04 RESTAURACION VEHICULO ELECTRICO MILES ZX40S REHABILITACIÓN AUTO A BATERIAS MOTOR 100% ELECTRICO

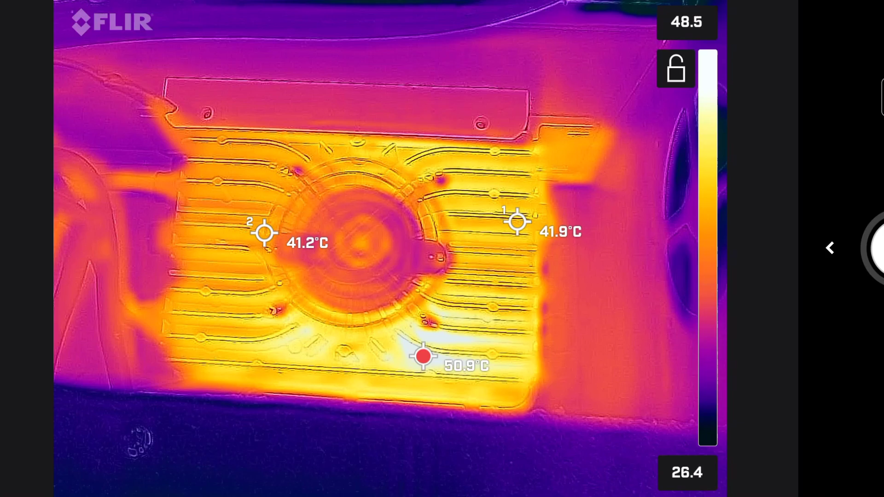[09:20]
amperios cada banco Y alcanzamos a ver que realmente las temperaturas sí se están elevando 50 grados tenemos en el punto más caliente de este recinto Justamente en la parte superior del cargador Al tacto efectivamente se siente caliente Inclusive es un poco molesto Para mejorar la ventilación Yo creo que sí voy a colocar un ducto de PVC Prácticamente va a ser un ángulo de 90 grados En donde pueda tomar
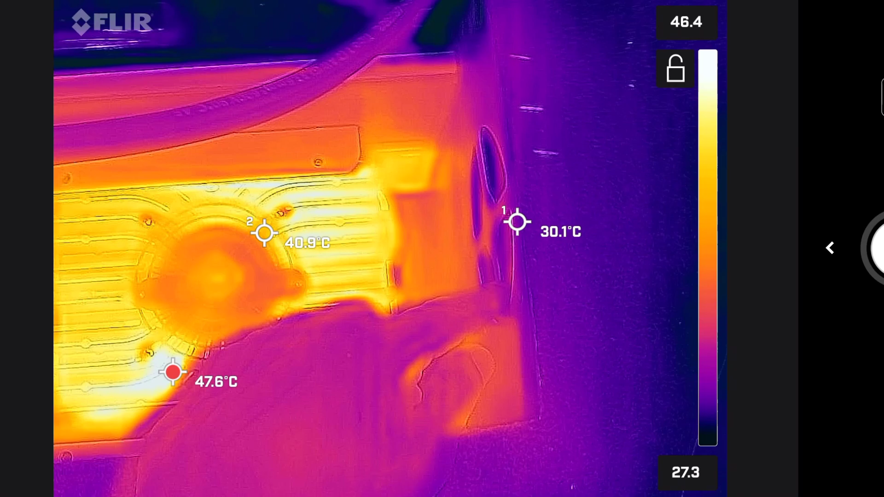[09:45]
aire a través de este ventilador Que este ventilador lo que hace es succionar el aire del exterior
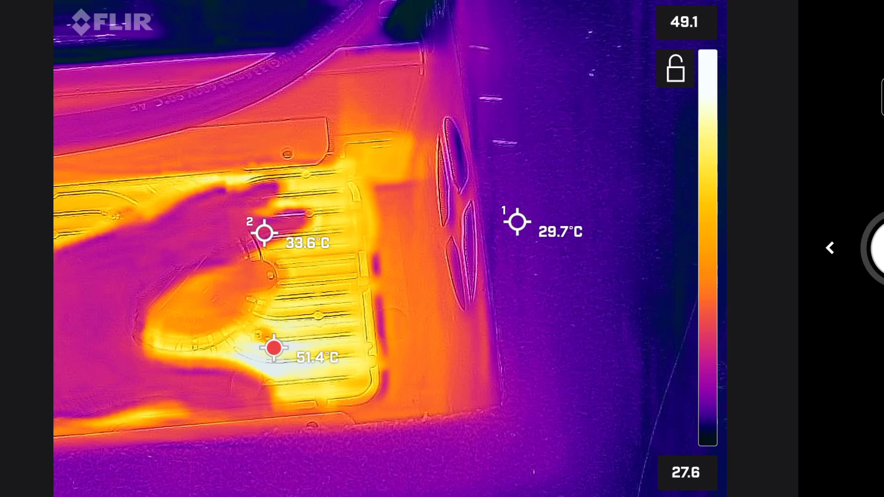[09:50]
Para aventarlo sobre las rejillas Entonces la intención de colocar ese tubo Va a ser
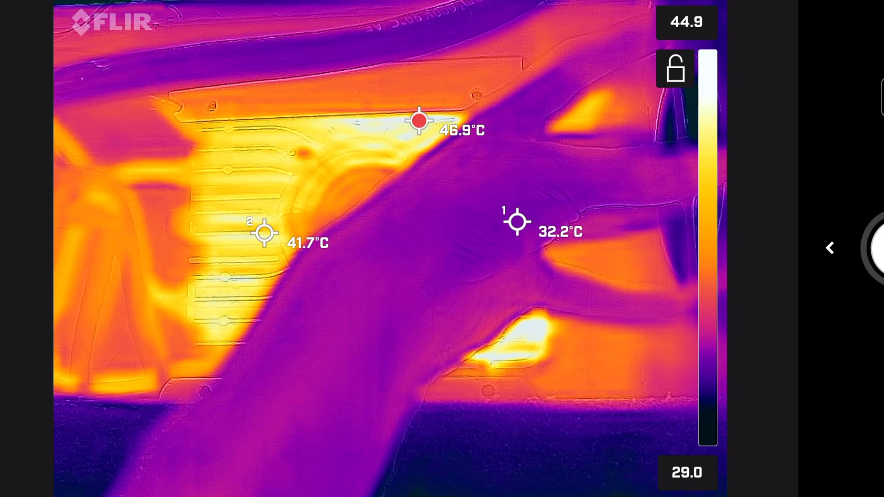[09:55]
poner de este lado la toma de aire frío Que está en la parte inferior del vehículo Para que pueda dirigir ese aire directamente al ventilador Y pueda refrescar toda la superficie que compone este ventilador con cargador Hasta aquí estas tomas
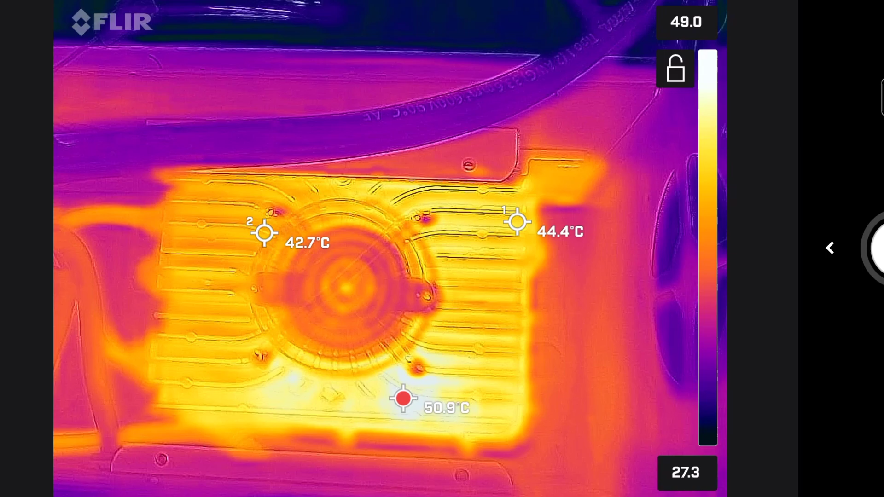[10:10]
Voy a parar la carga Voy a hacer otras pruebas del vehículo Y les muestro cuando tengáis implementación Para ver si hay alguna diferencia en la toma de temperaturas Así es como está quedando la
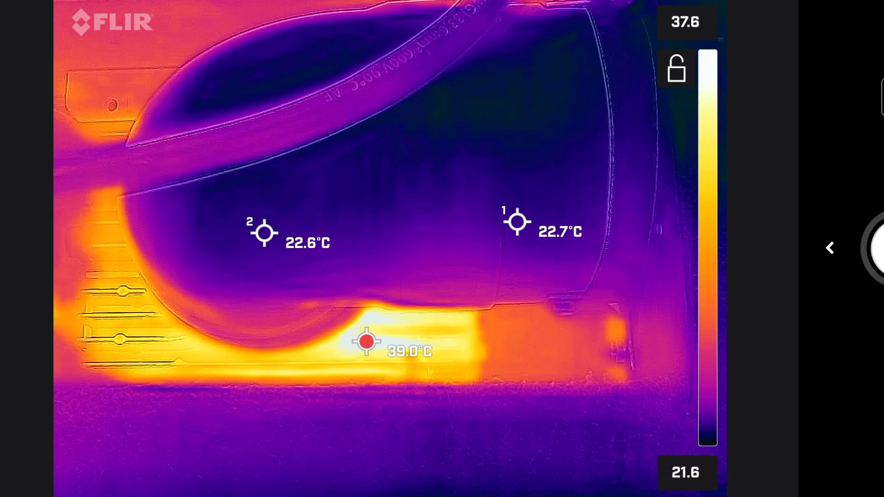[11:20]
El punto en donde anteriormente teníamos 50 grados Ahorita estamos teniendo 38, 39 Prácticamente un control de 11 grados Con respecto a la toma de temperatura Que teníamos en esta implementación Y como les comentaba El tubo se ve
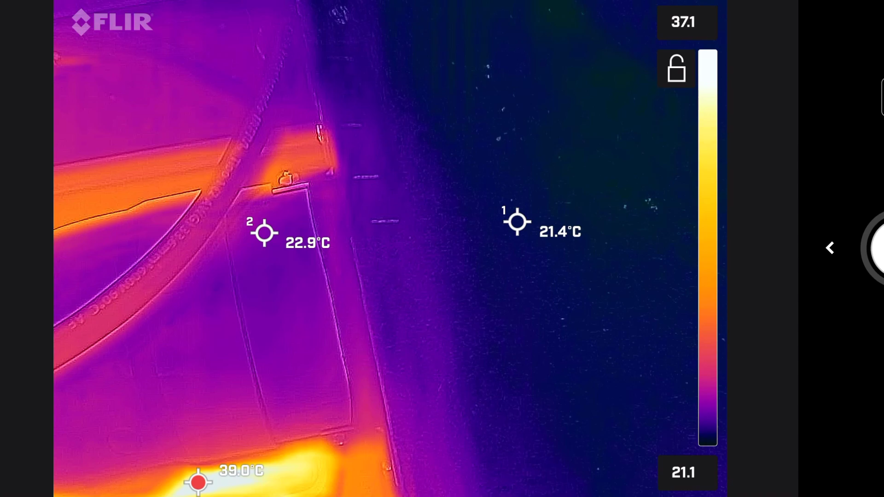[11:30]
completamente frío Ya que está tomando el aire fresco De otra parte del vehículo Mientras que el aire caliente Está siendo expulsado en este recinto Ya que lo está
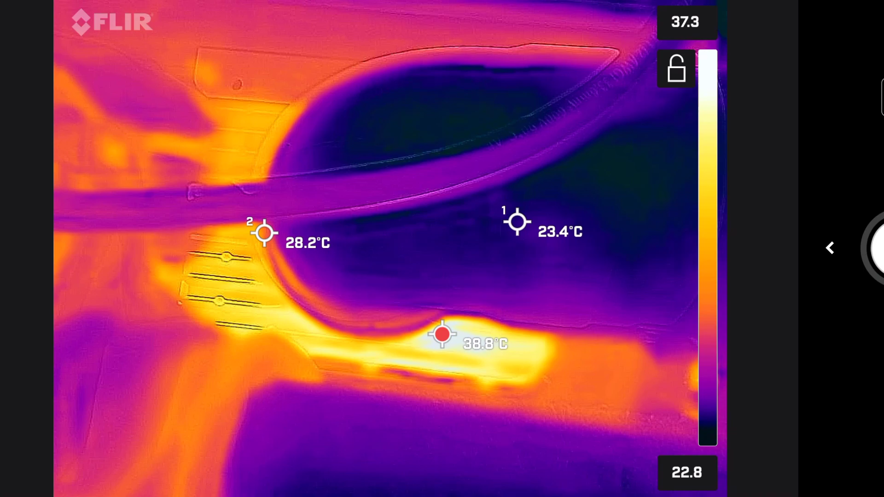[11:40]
sustituyendo aire completamente fresco Con estas pruebas al menos hasta ahorita Puedo decir
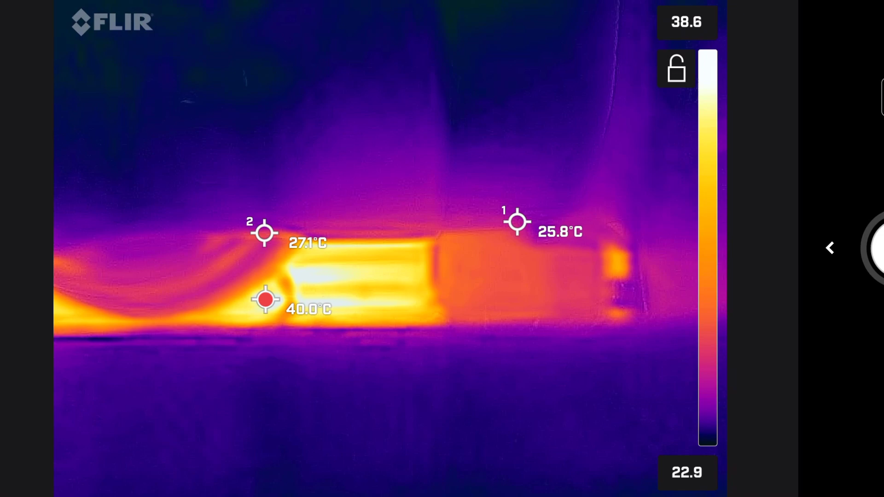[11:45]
que las temperaturas Si se mantienen controladas por lo menos 10 grados
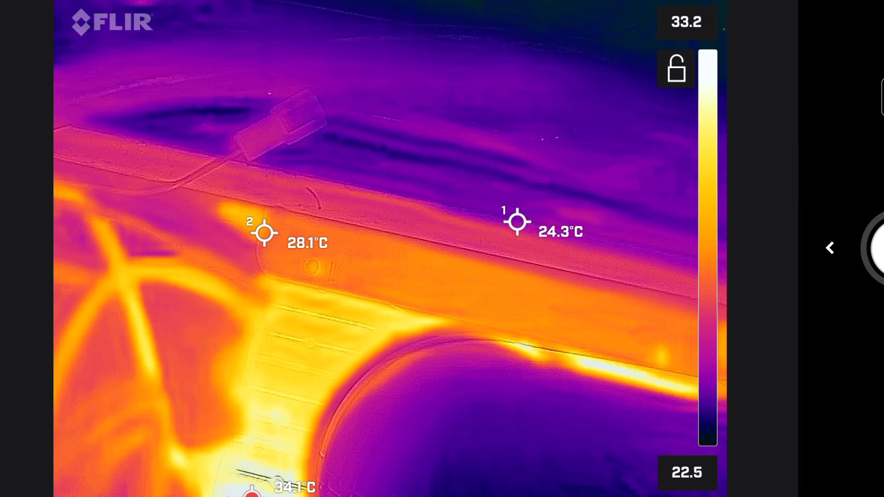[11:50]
Con 10 grados de diferencia A como estaba sin esta implementación Y asomándonos
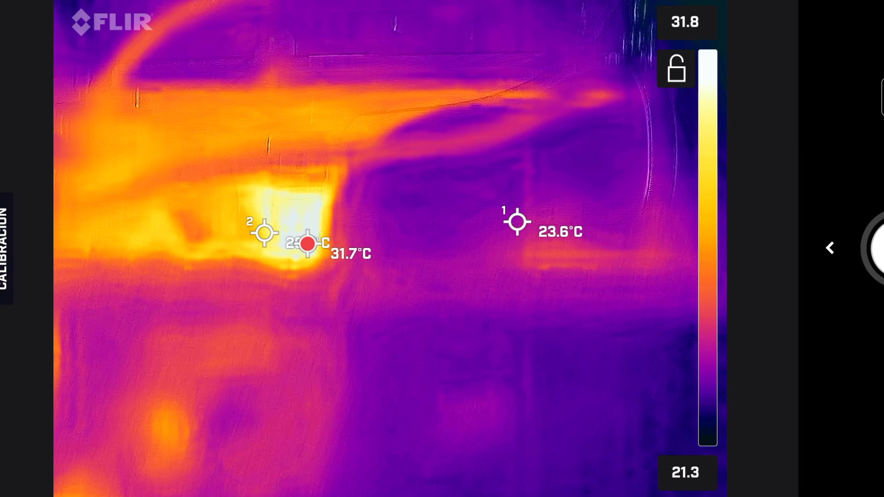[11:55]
en la parte baja del vehículo Esa mancha que ustedes ven ahí Es el contacto del
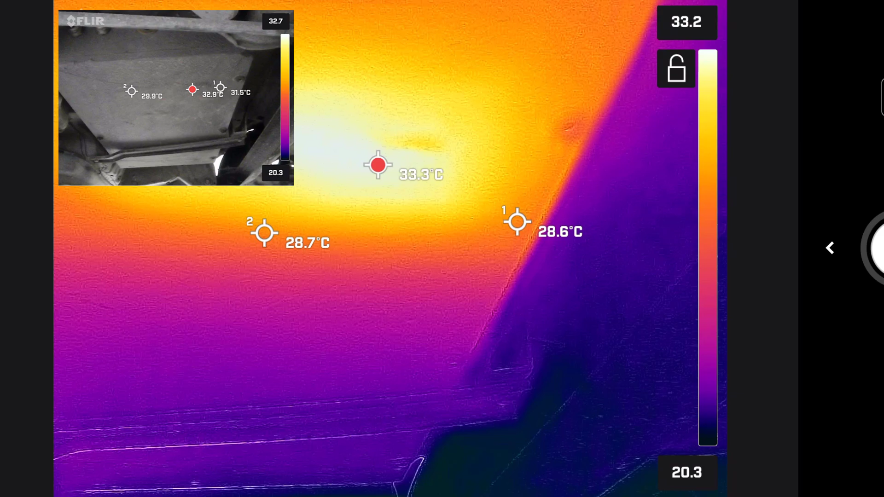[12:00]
cargador Con nuestro pad térmico Que se encuentra a 33 grados Que el calor que se está generando Lo está disipando con el chasis del vehículo Entonces de
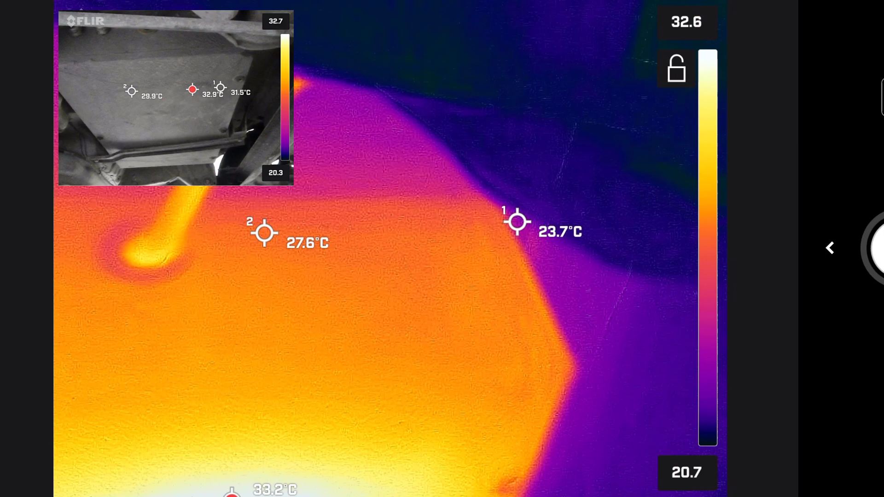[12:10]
estas dos formas Con el pad térmico Y con el ducto de PVC
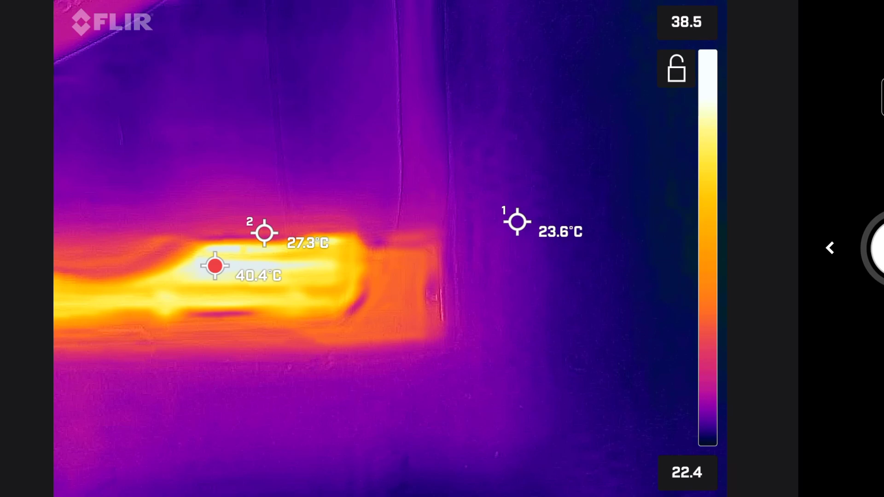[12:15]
Están trabajando para mantener Las temperaturas del cargador Mientras completa su